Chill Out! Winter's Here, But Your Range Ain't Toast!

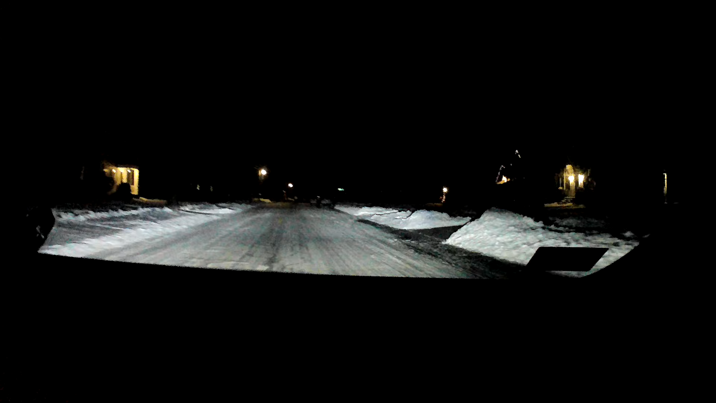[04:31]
Dead of the night. But, it snowed a couple of days ago. And there's still, you know, quite a bit of snow on the ground.
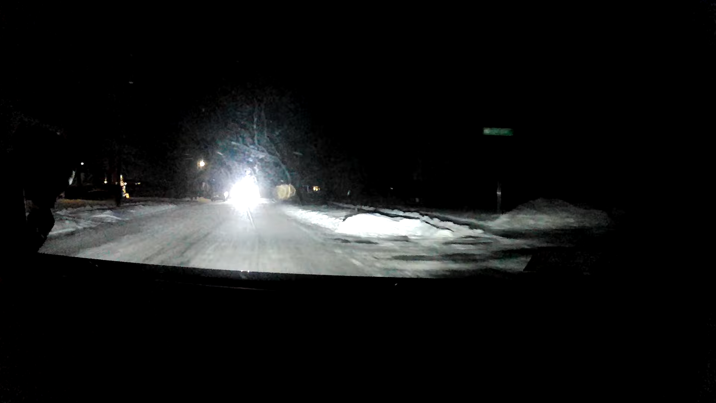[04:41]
Which usually shows just how cold it's been. Because, oftentimes, you know, when we do get a little bit of snow within a day or so, So, it's all blacked up off these side streets. But, because it's been pretty cold, The roads, the side streets still are pretty well, you know, Got a nice thin layer of snow still on them. But, you know, cold weather EV driving, I mean, It's just one of those things that, you know, It's obviously kind of been in the news this week.